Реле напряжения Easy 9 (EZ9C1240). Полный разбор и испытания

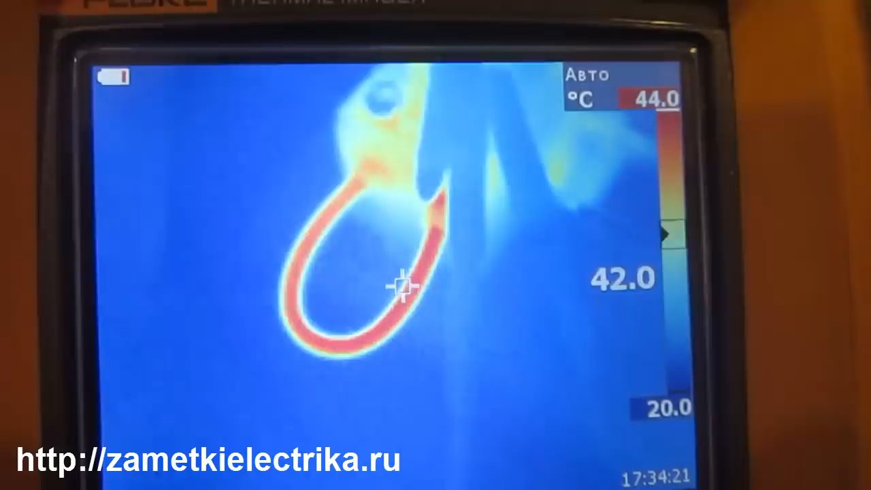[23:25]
On screen: scale top 44.0°C, scale bottom 20.0°C
это у нас греется вот эта перемычка, вот этот проводник с перемычкой.
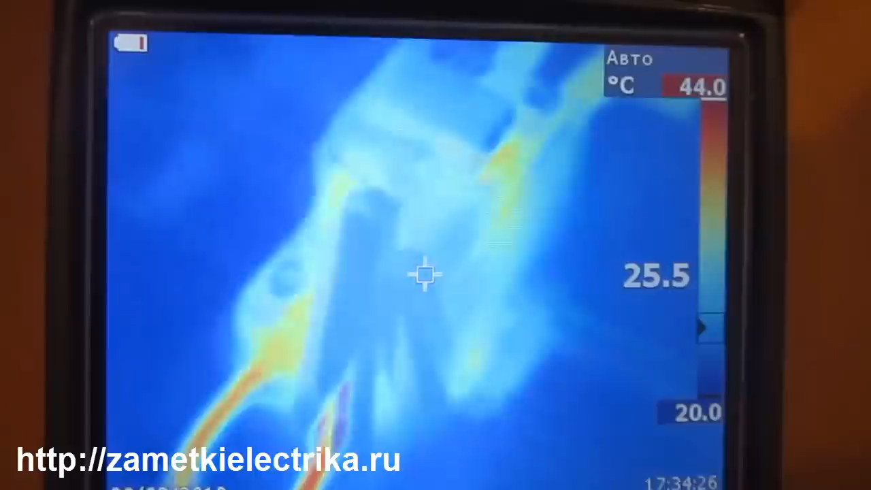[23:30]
On screen: scale top 44.0°C, scale bottom 20.0°C
Но нас как бы этот нагрев особо не интересует. Нам интересно интересен нагрев именно внутри реле и контактной части. Сейчас посмотрим с другой стороны.
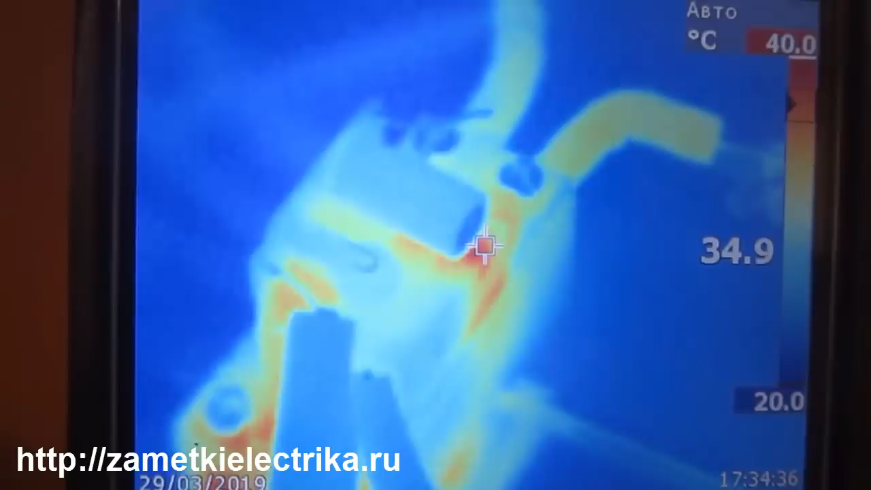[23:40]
On screen: scale top 40.0°C, scale bottom 20.0°C
Вот с этой стороны сейчас посмотрим наше реле. Вот видите максимальная температура на экране 45 градусов.
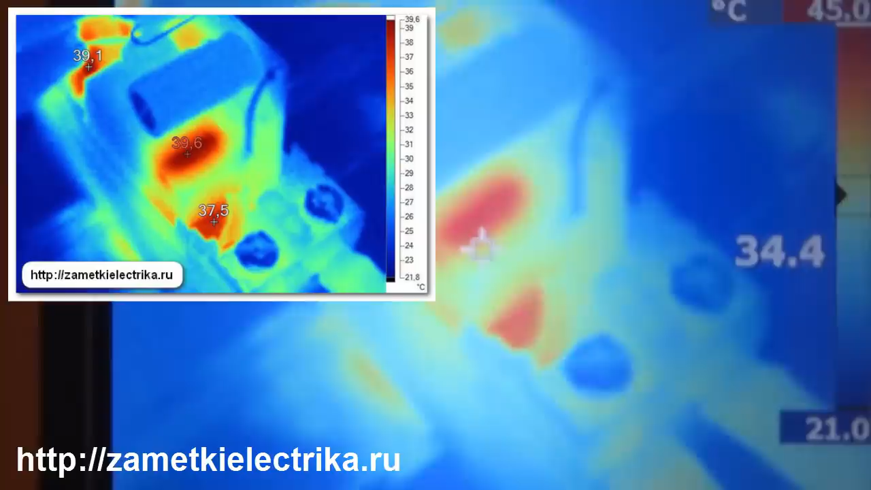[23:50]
То есть где у меня сейчас находится курсор температура 42 градуса. Это как раз место контакта. Так и вот у нас еще здесь 40 градусов.
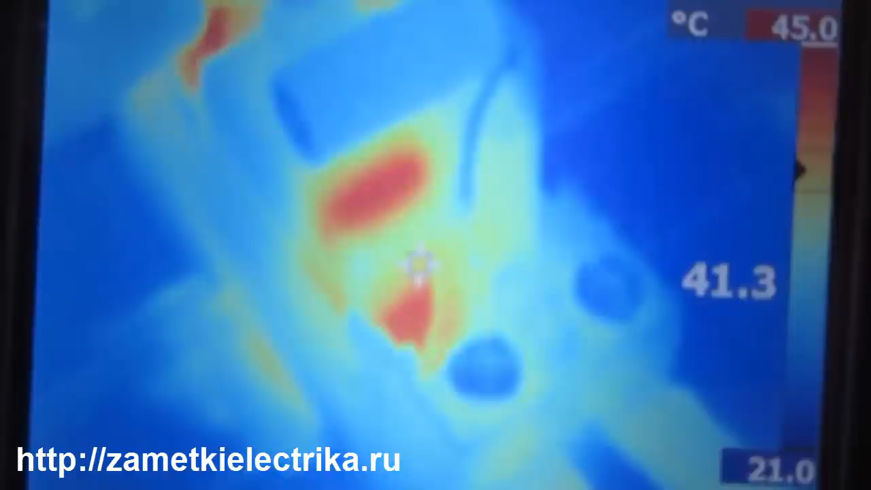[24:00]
On screen: scale top 45.0°C, scale bottom 21.0°C
вот у нас картинка сверху.
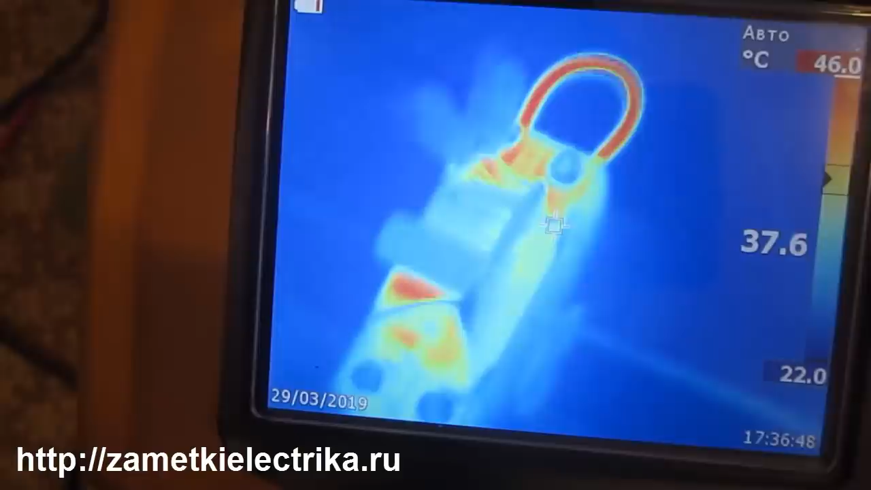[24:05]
On screen: scale top 46.0°C, scale bottom 22.0°C
Опять-таки у нас здесь видно греются провода перемычки. а само реле так и есть. То есть у нас контакты внутреннего реле греются до 42 2 там до 44 градусов. На плате я тоже не вижу вообще никаких нагревов. Я думаю этого вполне достаточно чтобы сделать соответствующие выводы. Температура находится в пределах разумного.